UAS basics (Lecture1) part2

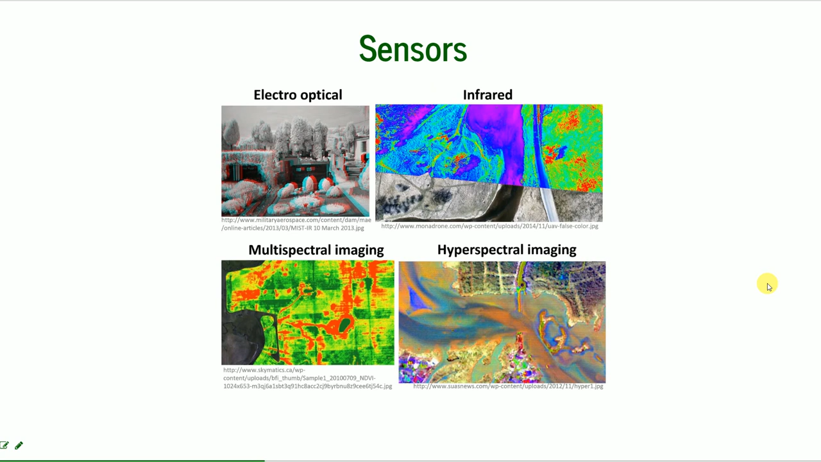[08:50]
they're multispectral and hyperspectral imaging. All of them are widely used for mapping purposes.